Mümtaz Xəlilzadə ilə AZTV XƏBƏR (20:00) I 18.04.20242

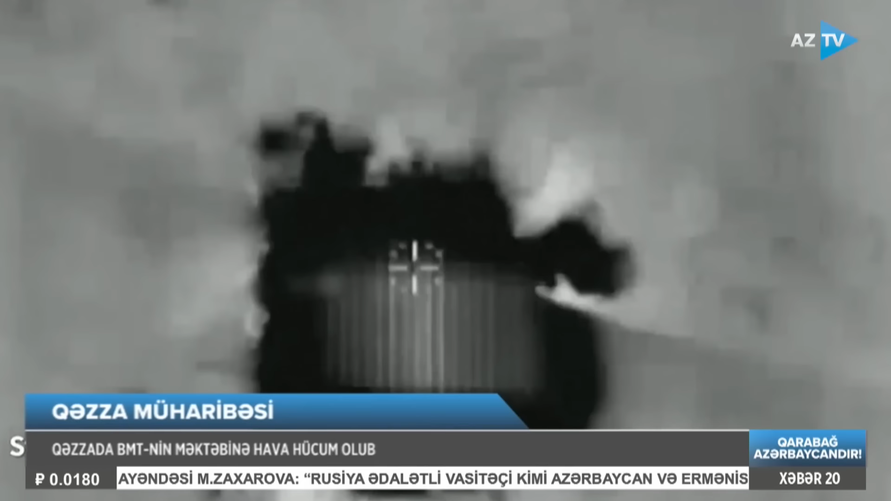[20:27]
Qərbdə həmasa qarşı cümləri davam etdirən İsrail ordusu ölkənin şimalında da Livandakı Hizbullah hərəkatı ilə mübarizə aparır.
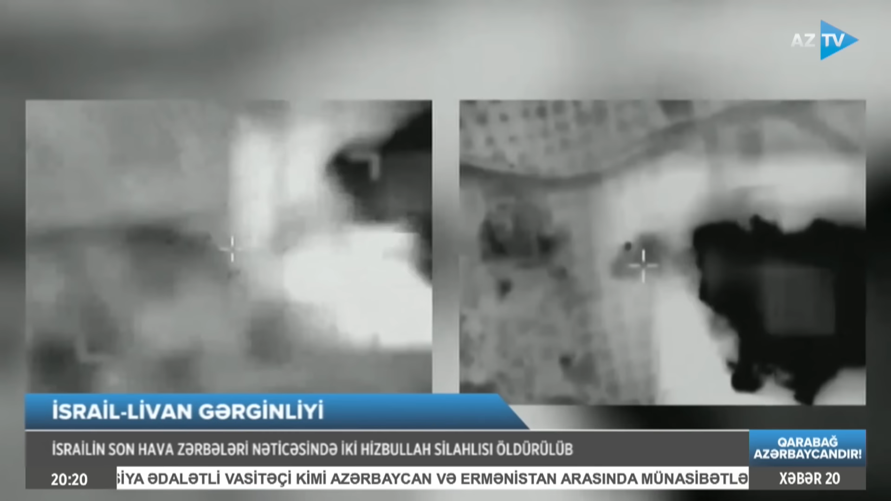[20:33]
Bu ölkəyə məxsus qırıcı təyarələr xiyam bölgəsindəki Hizbullah infrastrukturuna. Süsələ də iki hərbi obyektə zərbələr indirib.
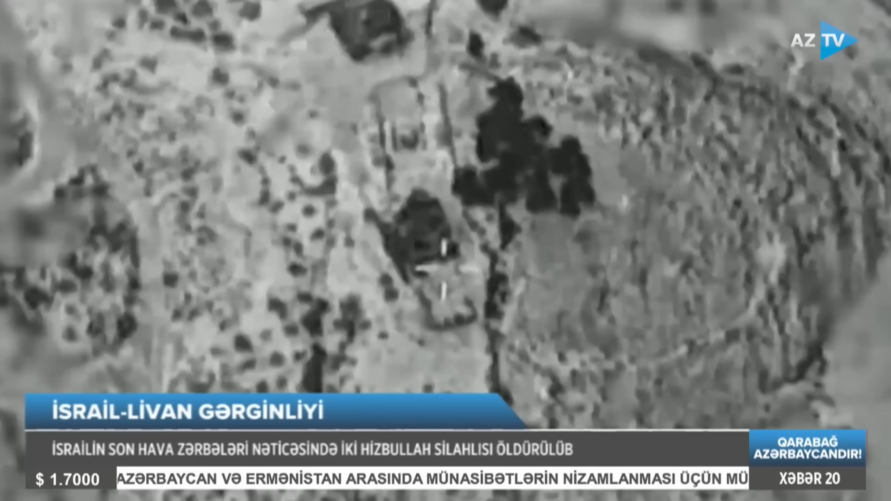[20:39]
İsrail tərəfinin məlumatına görə hərbçilər ərazidəki ani təhlükəni aradan qaldırmaq üçün ateş açıblar.